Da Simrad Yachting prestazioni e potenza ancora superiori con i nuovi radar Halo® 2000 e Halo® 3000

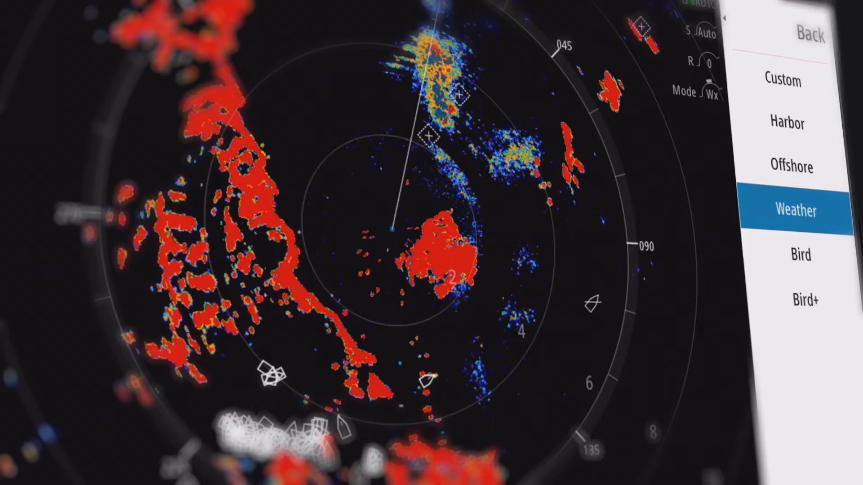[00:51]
Simply fire up, select your mode and get on your way.